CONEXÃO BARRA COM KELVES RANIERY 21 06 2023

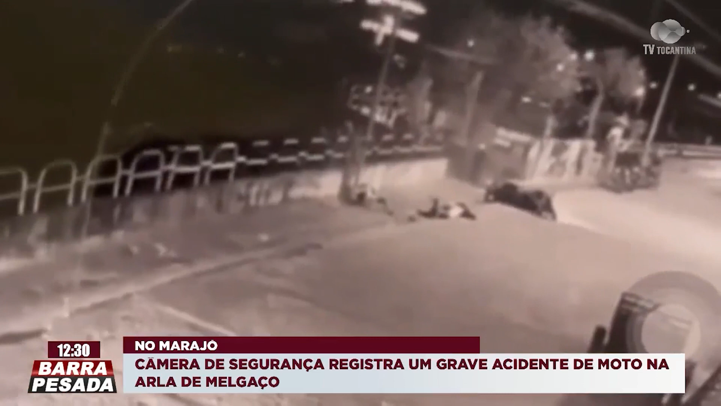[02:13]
Você vê que a motocicleta em alta velocidade, pilotada por uma pessoa, acabou então perdendo ali o equilíbrio, a direção e bateu com muita força, com muita gravidade.